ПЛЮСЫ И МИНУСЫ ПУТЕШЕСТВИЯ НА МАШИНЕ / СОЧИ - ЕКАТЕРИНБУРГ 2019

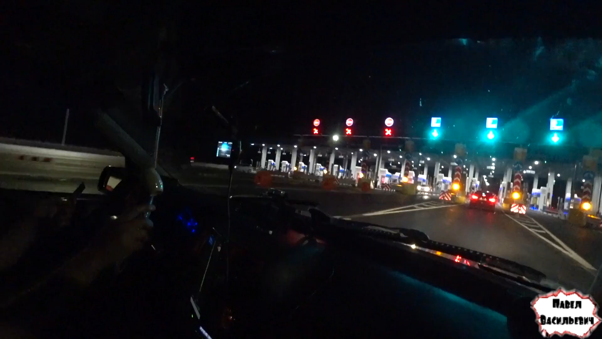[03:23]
Сейчас посмотрим, что здесь надо будет. Сколько? 70 рублей. 70? Надо, девочки, тут 70 рублей.
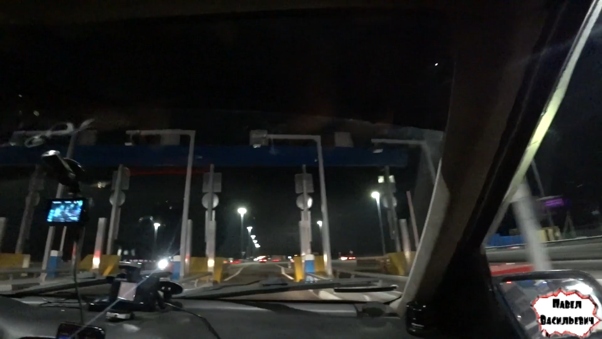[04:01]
На, некие транспойнеры, хуёйнеры, ребят. Вот так карточка пришла. И все. Ребяточки, еще платная фигня. Хорошо, хоть ночью едем, ребят. 50% скидка. Так бы, если ехать, то, блин, на 50% было дороже. Что вот так вот мы поехали через Ростов.